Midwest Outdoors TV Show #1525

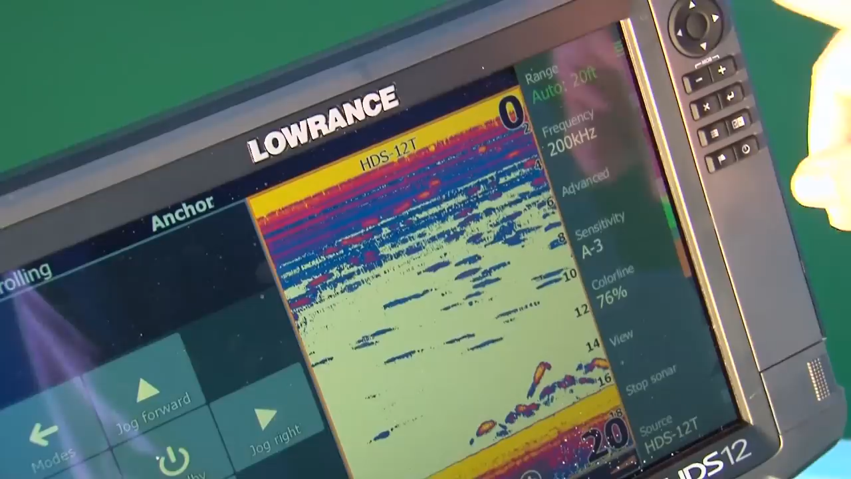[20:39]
have the ability to have the trolling motor automatically take us back to that location. I don't have to build a route.
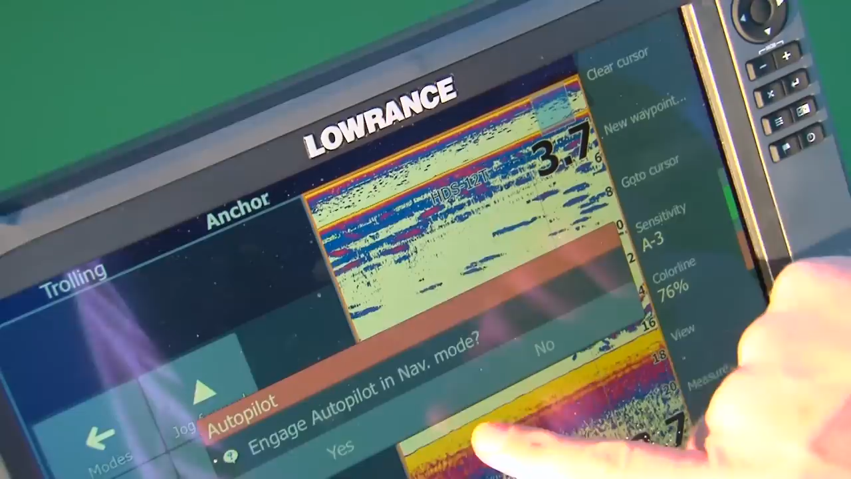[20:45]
I don't have to set a waypoint.